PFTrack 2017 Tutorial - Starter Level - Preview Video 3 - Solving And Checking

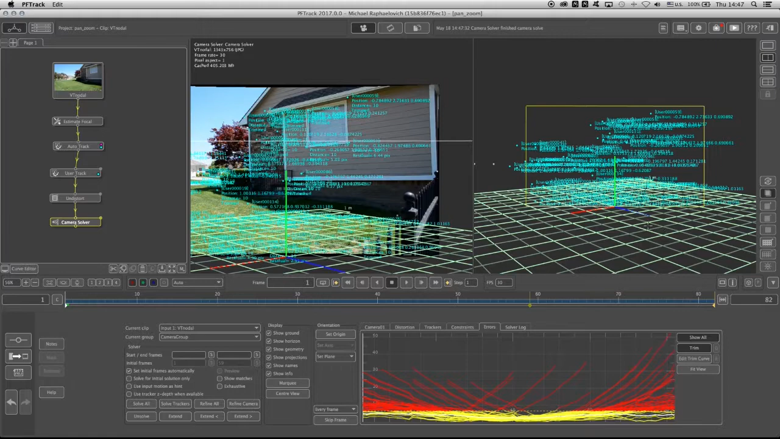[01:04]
within the 3d space you'll notice that we have a camera and let's just unselect all the trackers by none and you'll